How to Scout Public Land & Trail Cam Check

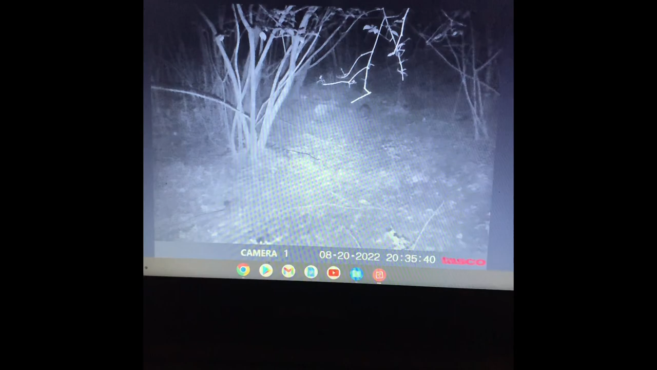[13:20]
too here's a six point i better look at him looks like he's just starting to split right there and starting to uh shed his velvet but right now he's still holding on
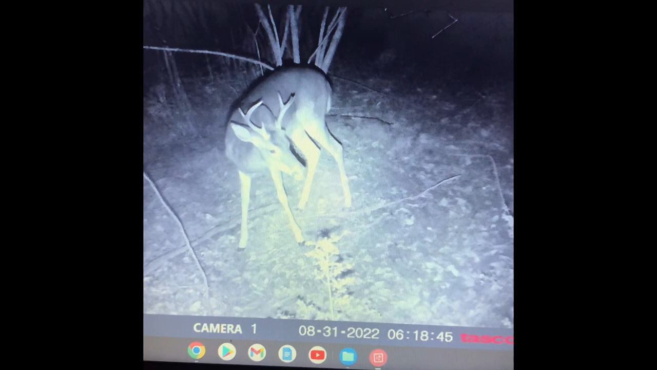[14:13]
all right all right so the last few picks on here and kind of a decent buck shows up on the 31st 6 18 this morning i
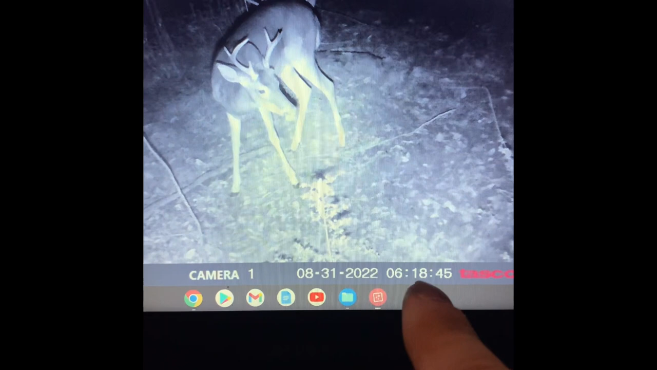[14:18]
went today on the 31st this afternoon to check it
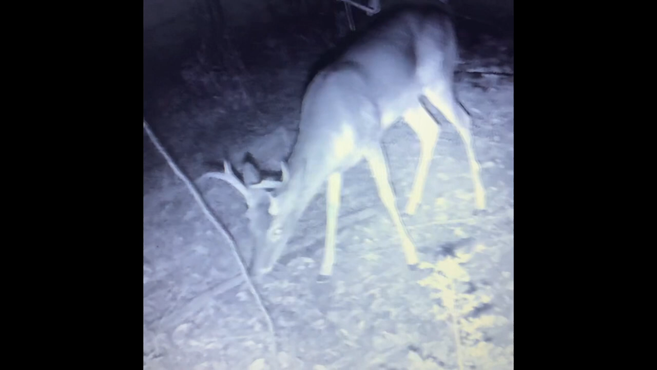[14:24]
yeah that's the biggest buck i got on camera so far so looks like a seven pointer if he shows up on uh
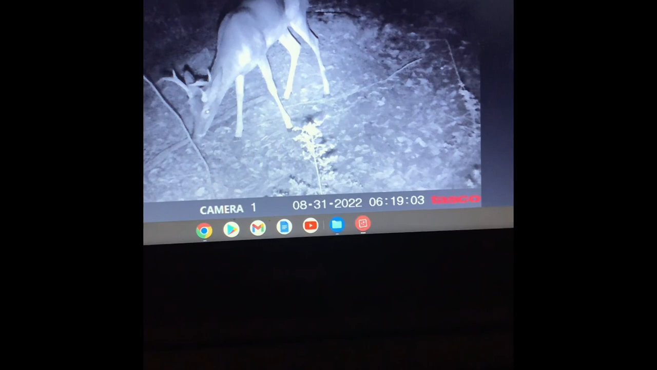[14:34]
opening day you might get swacked